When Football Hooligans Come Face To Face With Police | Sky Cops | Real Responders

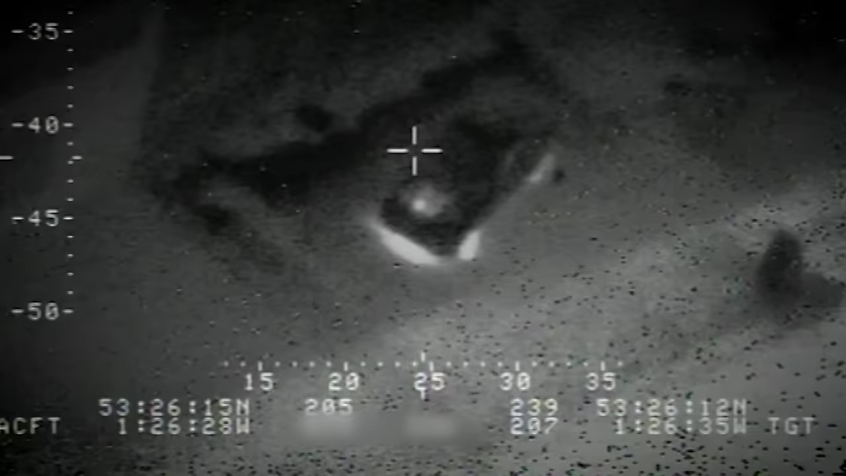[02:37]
So, although he wasn't being pursued on the ground, he took off and drove rather more aggressively this time, obviously trying to make his way to an area that he knew where he could ditch the car.